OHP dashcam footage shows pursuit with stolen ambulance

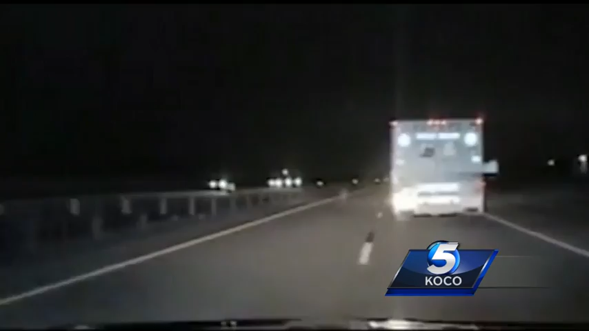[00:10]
you see other drivers pull over as the stolen ambulance is trailed by troopers police say the driver took it from st anthony hospital in oklahoma city leading troopers on a wild chase on the kilpatrick turnpike after miles just when it looks over the ambulance takes off again that's the view from the ground now let's take you up in sky 5 ko co the only station to bring you